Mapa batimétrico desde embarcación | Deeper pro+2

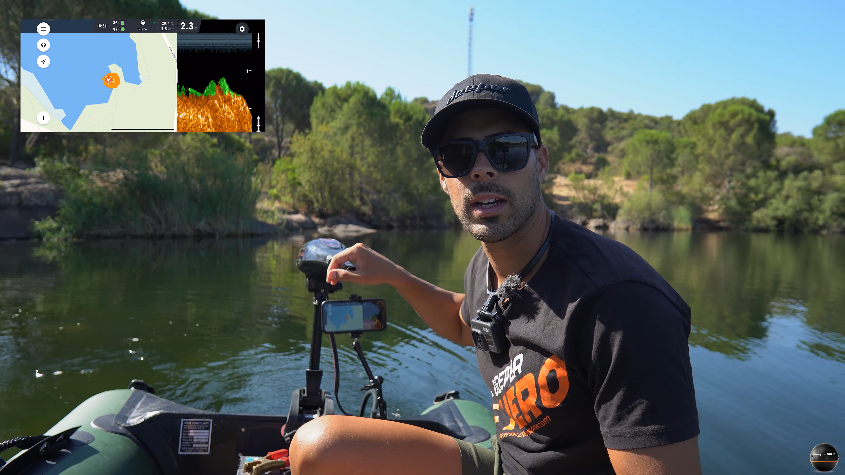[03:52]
Bueno, vamos a empezar a sondear. En este caso lo que vamos a hacer es una serie de zigzags hasta que tengamos el mapita completo. Como podéis ver, ya está apareciendo aquí el mapita. Tenemos el haz abierto en 47 grados y así es como yo siempre suelo hacer los mapas batimétricos. Luego ya elegimos la zona y si queremos colocar la postura mejor, pues podemos cerrar el haz a 20 o a 7 grados, dependiendo ya de la precisión que queramos al soltar la línea.
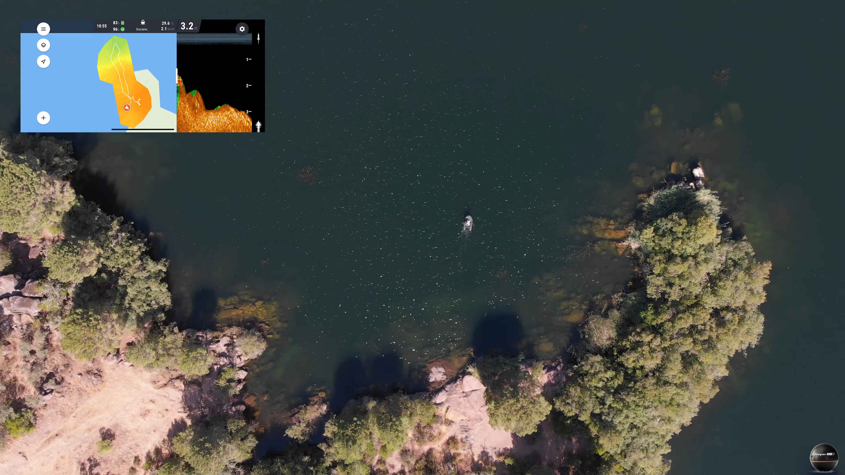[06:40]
Bueno, fijaros qué rápido nos va haciendo el mapa.
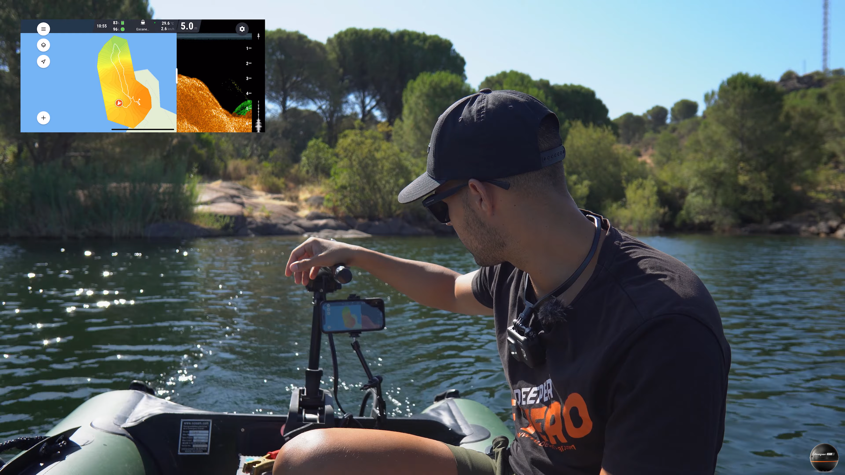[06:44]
Tardamos apenas unos 5 minutos de sondear el puesto y ello puede marcar la diferencia entre tanto hacer picar los peces como sacarlo o no sacarlo, porque ya habéis visto que los árboles que hay en aquella zona son gigantes, son pinos caídos y no conseguiríamos sacar el pez de ahí. Aquí podemos ver, se nos va rellenando el mapa poco a poco. Fijaros qué caída tenemos aquí.
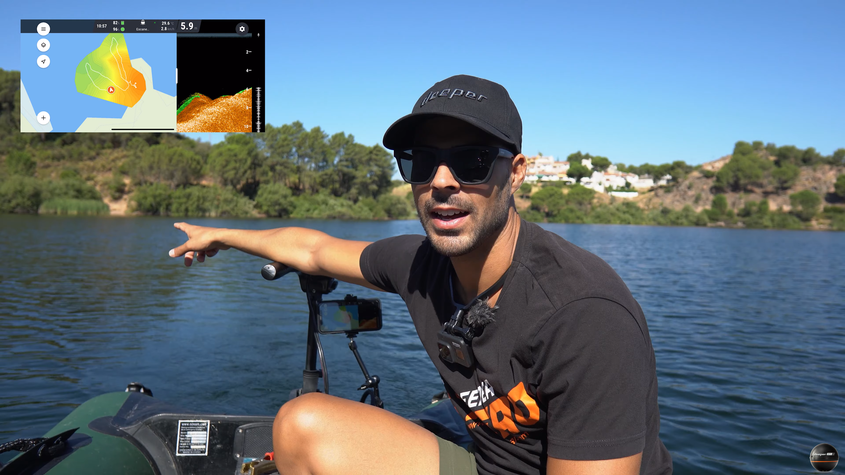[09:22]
Aunque como ya podéis ver, ahí tenemos un árbol que está asomando, por lo que tenemos que poner las posturas cerquita y tener mucho cuidado a la hora de pelear el pez. Vamos a girar de nuevo. A la hora de hacer el sondeo tampoco podemos ir excesivamente rápido, tenemos que ir más o menos lentito para que la sonda vaya dándole tiempo a sondear el terreno. En la orilla prácticamente tenemos 2 metros, hace una caída.